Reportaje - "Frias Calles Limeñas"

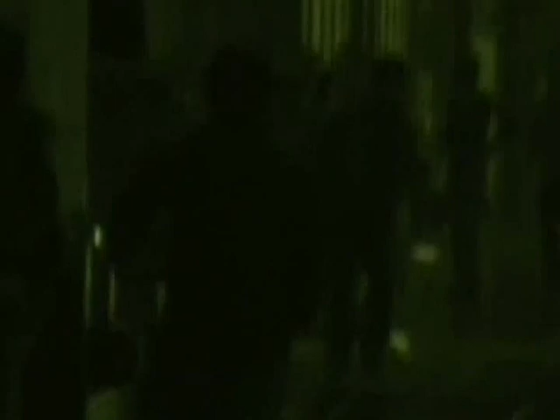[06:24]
Porque no encuentran alternativas. Por ejemplo, se ve grupos de mujeres trabajadoras sexuales,
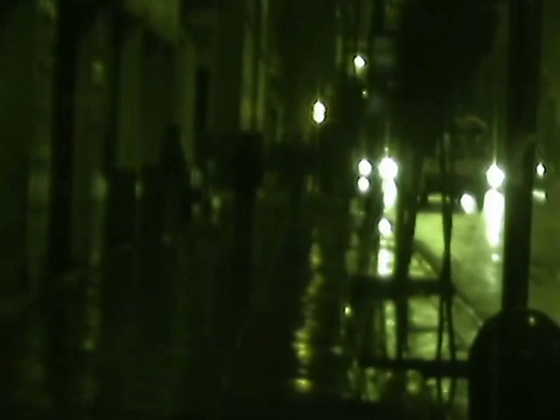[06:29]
incluso homosexuales, porque necesitan sobrevivir, entonces tienen que tener un ingreso.